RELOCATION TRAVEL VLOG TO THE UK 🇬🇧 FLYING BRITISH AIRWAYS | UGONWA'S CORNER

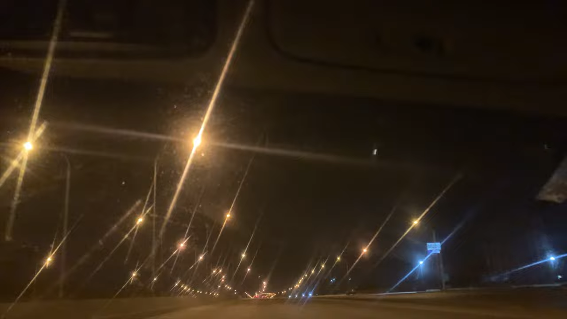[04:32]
just few cars on the road, that's to tell you how early. So yeah, we're already going to the airport, and then we are very, very close already. And I'm just here to introduce this vlog before I'm going to show you guys all that went down that particular day. Yeah, so if this is your first time watching any of my videos, hey darling, how are you doing?